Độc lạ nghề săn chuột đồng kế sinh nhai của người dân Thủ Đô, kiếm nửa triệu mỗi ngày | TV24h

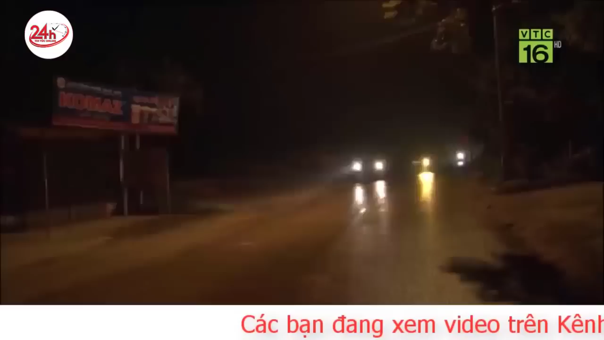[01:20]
Còn rất sớm Nhưng đường xá không hề vắng vẻ Ngoài tôi và các anh Thì còn có rất nhiều các tiểu thương Cũng đã bắt đầu công việc của một ngày mới vào lúc này